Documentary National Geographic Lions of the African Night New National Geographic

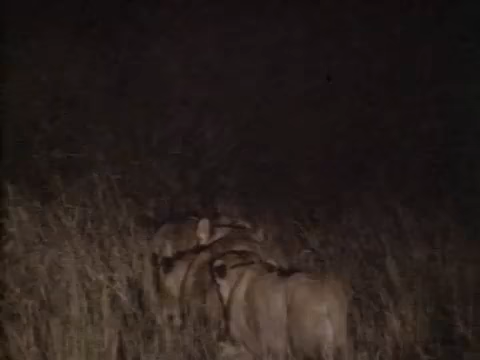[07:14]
The lions have approached their prey in a broad front and are now spread out at intervals through the bush, listening.
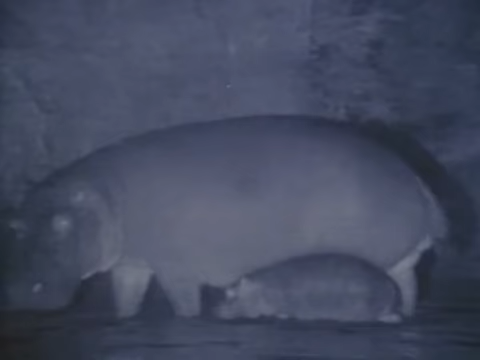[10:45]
At night, they graze on grasses and sedges along the river's edge.
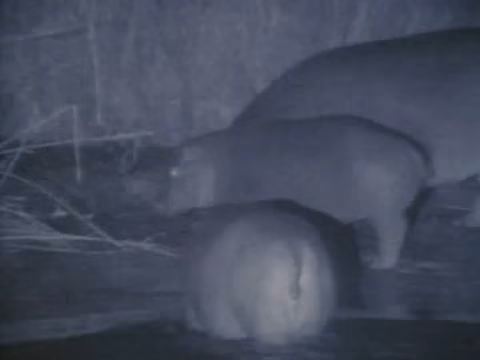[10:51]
But sometimes when food is scarce, they will lumber several miles inland to find enough to eat. By dawn, each will have consumed about 80 pounds of forage.
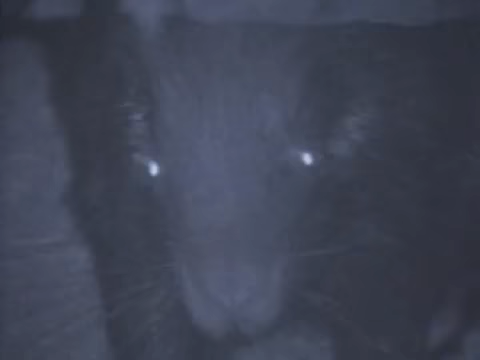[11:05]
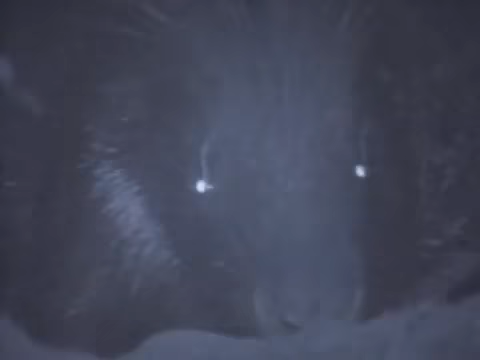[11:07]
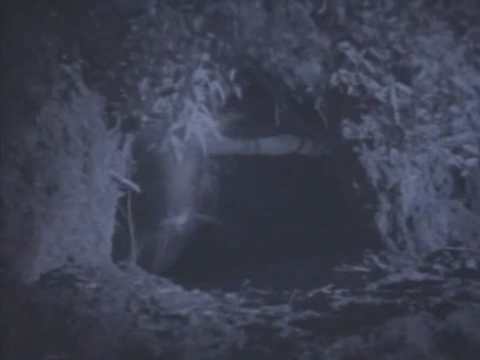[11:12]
From his burrow entrance, a porcupine tests the safety of the night before he leads his family out to feed. The tiny pups, only a few weeks old,
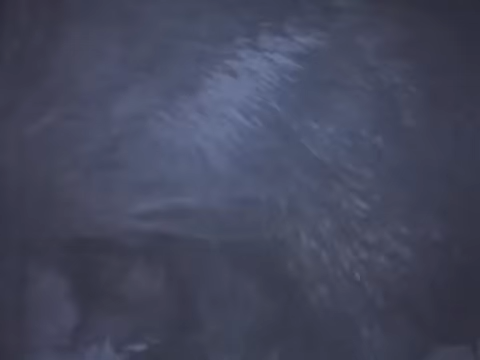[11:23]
will accompany their parents along regular trails in their search for the bulbs, roots, and bark on which they live.